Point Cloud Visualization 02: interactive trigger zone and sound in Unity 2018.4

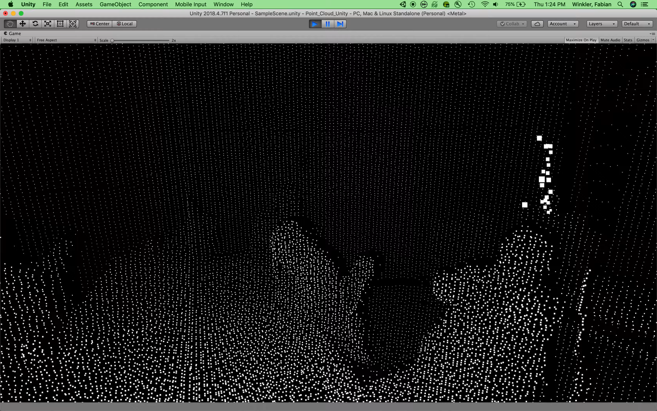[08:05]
the cube has disappeared and if I walk toward the wall